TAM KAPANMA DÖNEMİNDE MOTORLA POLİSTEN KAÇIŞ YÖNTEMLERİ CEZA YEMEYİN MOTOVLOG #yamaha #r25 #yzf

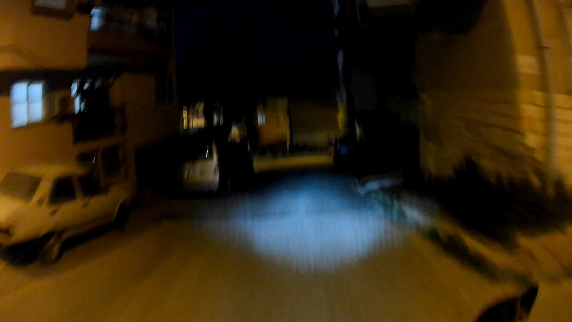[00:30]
Evet, bir İzmir akşamında daha beraber olmakla beraber arkadaşlar. Şu anda bütün polis çemberlerini delmeye çalışacağız. Çok sıkı denetim var, tam kapanma günündeyiz.
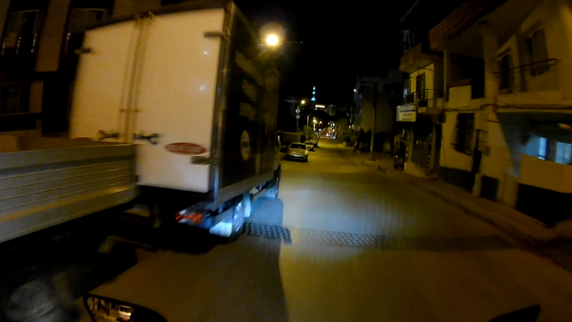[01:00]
Bile bile de polise kafa atmaya gerek yok. Yok gibi. Gelen direkt geçiyor. Tamam.
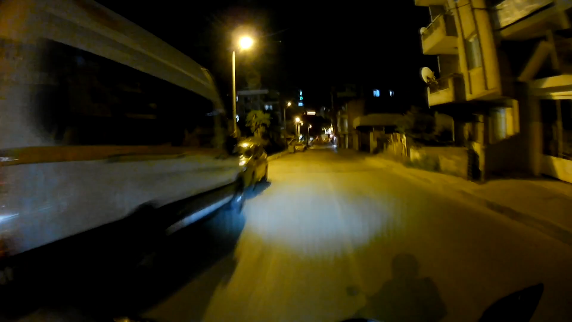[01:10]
İlk çevirme noktası boş. Kuruyucu sen önden bir git de. Durduk yere ceza yesen yemeyelim.
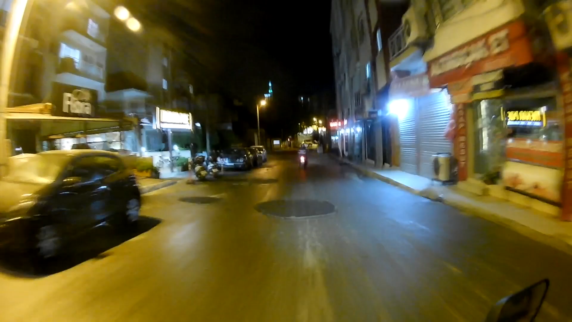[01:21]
3150 lira boru değil. Lastikler de ıslandı. Şimdi kaçmaya falan çalışmayalım. Dur ya. Şuradan kaçacağım. Emin olamadım.
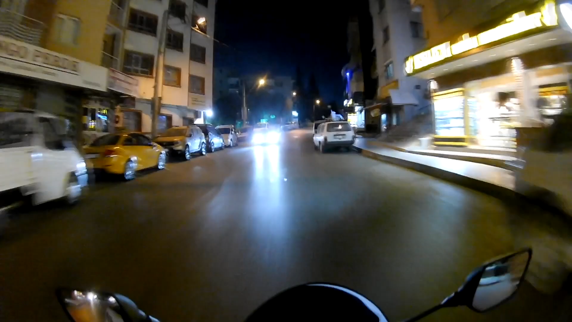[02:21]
Şimdi Yeşillere yoluna bağlanmaya çalışacağız. Tabii Yeşillere'de de çevirme var, yok değil. Yani bu saatten sonra artık çevirmenin olup olmaması, burası diğer çevirme noktası sanki yok gibi. Evet, görünmüyor. Gayet güzel. Az önce bir yerde mavi ışık yandı, korktum ha.
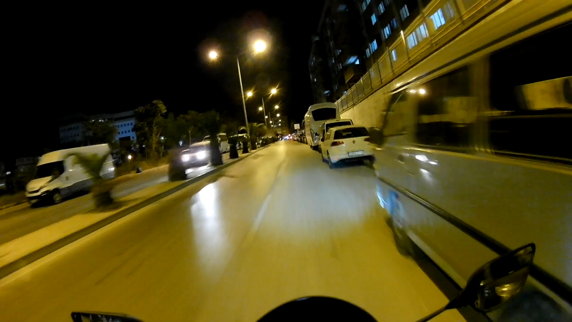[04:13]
Peki, hayır, orada bir şey görünmüyor. Evet, yok. Hastane bölgesinin de sağ salim atlatmak üzereyiz. İnşallah. Jandarma abi. Çok artist sürüyorsun. Beni korkutuyorsun. Şimdi şansıma arkadan da polis gelir. Zaten plaka da kapalı. Ben geçeyim mi ya? Ben çok zaman kaybetmek istemiyorum. Evet arkadaşlar,
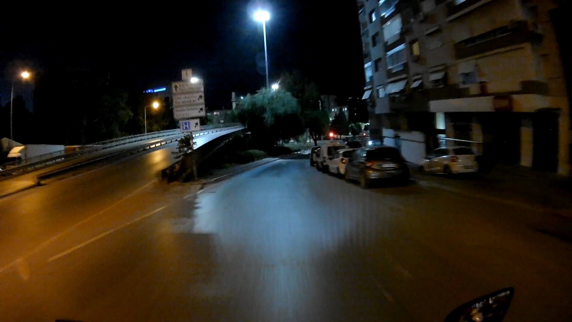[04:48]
şu anda dördüncü çevirme noktasına doğru korkarak ilerlemekteyiz. Şöyle ucundan bakacağız sadece, yoksa geri döneceğiz zaten. İnşallah yoktur, inşallah yoktur.
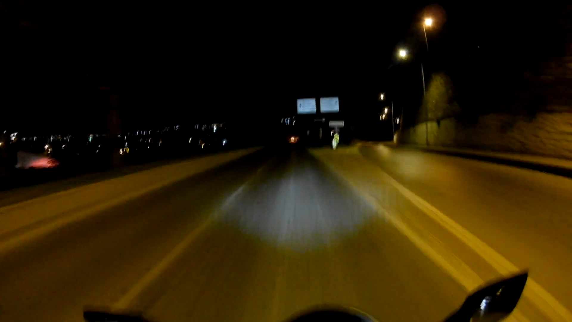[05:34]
de yok, tam buranın inişi. 5 mi oldu? Öyle güzel yerlere fışıyorlar ki arkadaşlar, tam böyle viraj bitimin göremiyorsun ya.
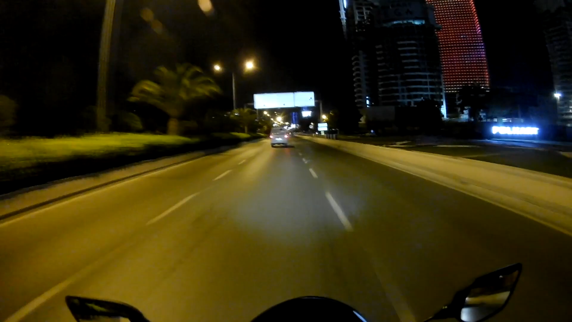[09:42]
Arkadaşlar pandemi sürecinde halka pınarda belli saatlerde yunuslar çevirme yapıyor. Şimdi tabi bir korkuyla gideceğiz, bakacağız. Var mı çevirme, yok mu diye. Önden de bir araba göndereceğiz. Yunuslardan kaçış yok. Yani altımızda bir araltı da yok.
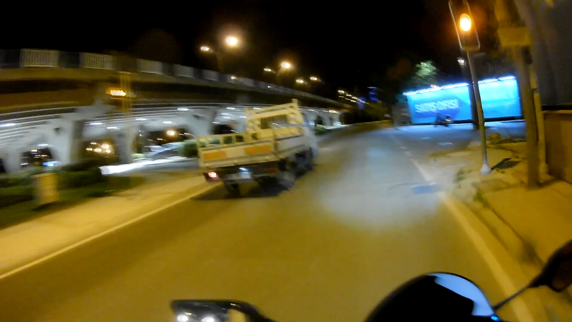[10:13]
Yunuslardan da kaçamayız. Kesinlikle. Bakalım şansımıza var mı yok mu. Yoksa başka yollar bulacağız. Ya da tersten gideceğiz. Bakacağız. Yok gibi. Sanki. Yok yok.
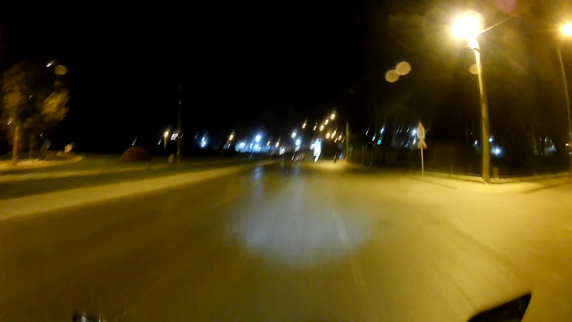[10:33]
Bakalım yokuş aşağı frene basarlarsa geri döneceğiz arkadaşlar. Taktik bu.
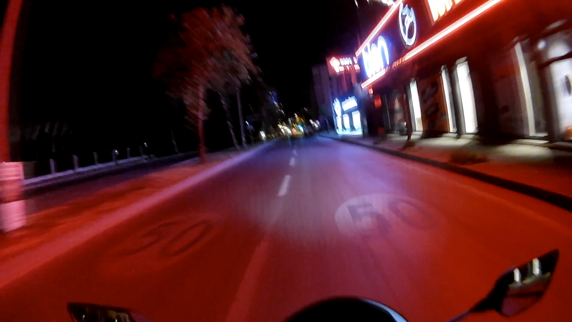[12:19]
O ne lan? Gidiyor galiba değil mi o ya? Gidiyor. Sıkıntı yok. Evet arkadaşlar, Mersinli'ye kadar çok rahatlıkla geldik.